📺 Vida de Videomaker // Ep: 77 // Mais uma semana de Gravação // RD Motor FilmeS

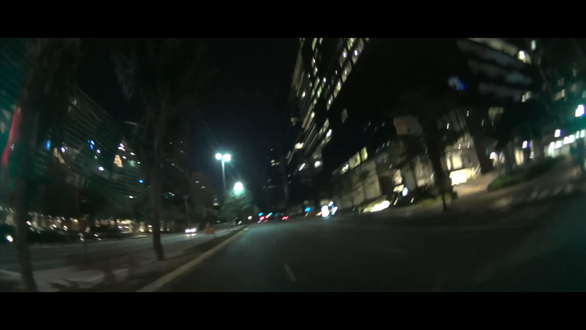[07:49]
Viemos aqui nessa cena aqui. Pra quem não conhece. Esse é o prédio da Google aqui em São Paulo. Paratosa. Vai tacar as rodas original, né? Aí fica feião, né? Nós voltaremos aqui pra fazer uma foto com as rodas. Mas olha que top.